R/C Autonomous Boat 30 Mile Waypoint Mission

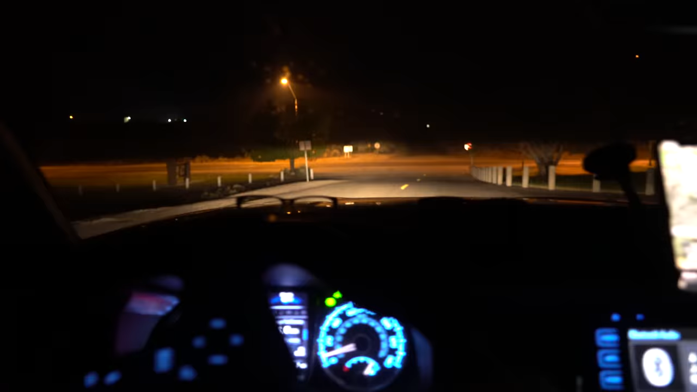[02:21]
We are just exiting the park, heading to the next observation point. It's crazy that I'm still getting good telemetry signal even when I'm driving through the city here and the boat is way out on the lake.
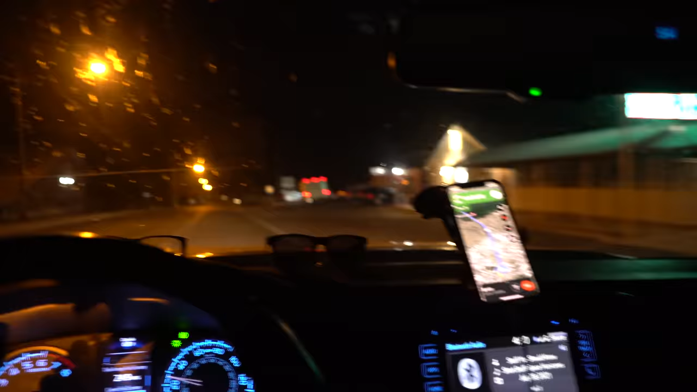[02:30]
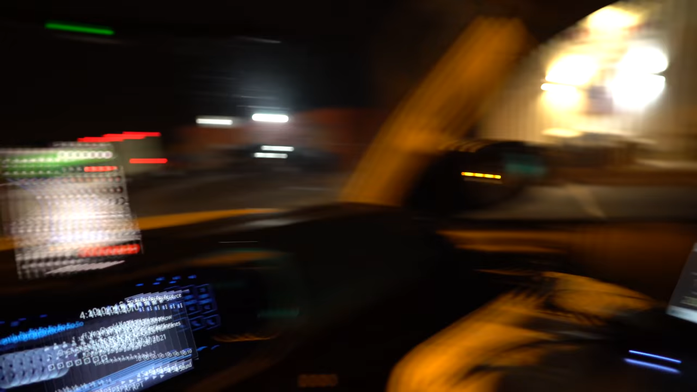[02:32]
It's going through buildings and everything. That's kind of eerie. There's an airport ahead of me and I can see the beacon. Looks like I'm going off-roading now. Google says this is a road.
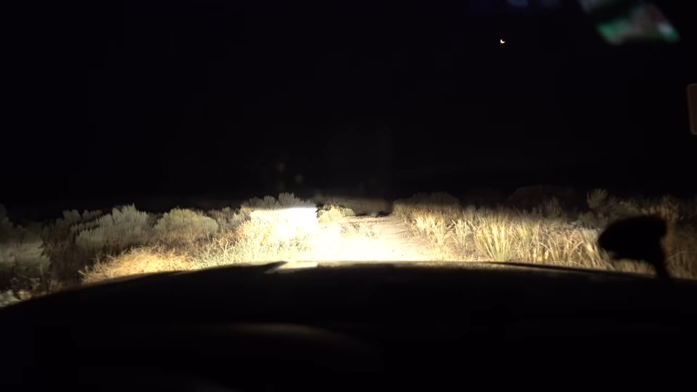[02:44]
This looks like a pretty bad road. Really good time for four-wheel drive. Oh yeah, this feels pretty soft. I don't know if people actually come here. This is just like large sagebrushes that I'm driving over. And then a bunch of whoop-de-doos. Wow, these are big sagebrushes. Oh geez. Oh, what am I doing? Okay, I still haven't gotten any telemetry signal yet,
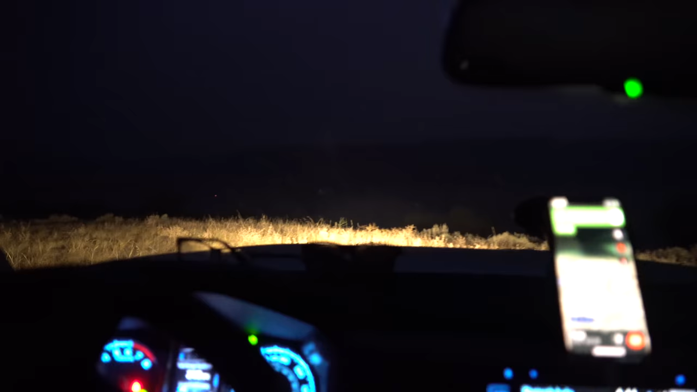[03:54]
Okay, I'm going to head to my next observation point. Oh boy, another sagebrush tunnel. Oh, this one's real narrow. Wow, the sides of my car is going to be so clean. But enough about me, how about you? Oh yeah, looks like the boat's doing great. Pavement. Hallelujah.
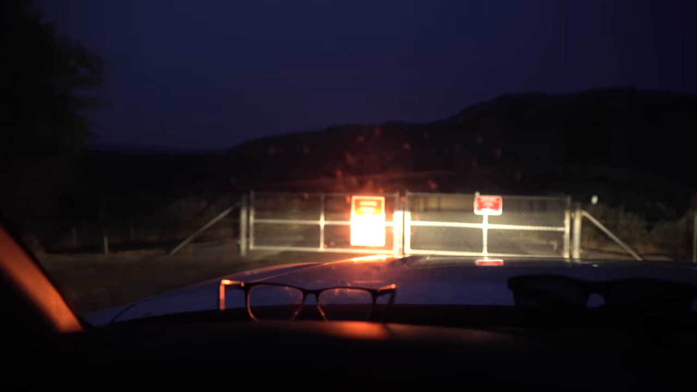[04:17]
Okay, I don't know where I am, but I just reached the end of some sort of a road.